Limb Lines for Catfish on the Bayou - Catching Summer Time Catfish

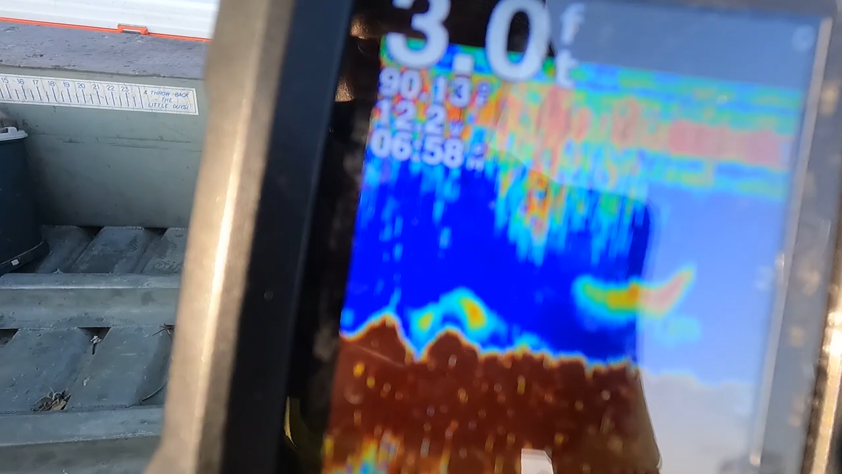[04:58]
On screen: depth 3.0 ft
Look at the water temp. The water temp is 90.13 degrees.